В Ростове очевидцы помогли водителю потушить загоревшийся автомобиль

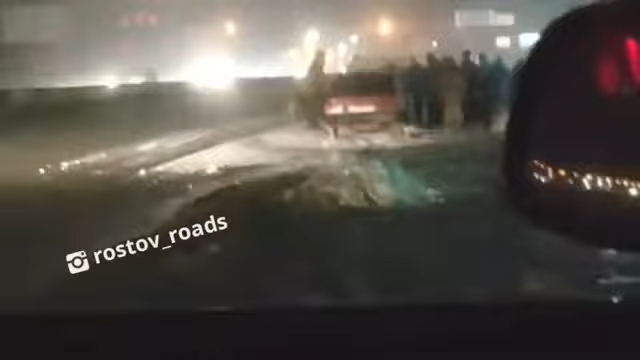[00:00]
Машина горела. Папа пошел тушить. Почти потушили. Едем, смотрим, машина горит. Вроде почти потушили.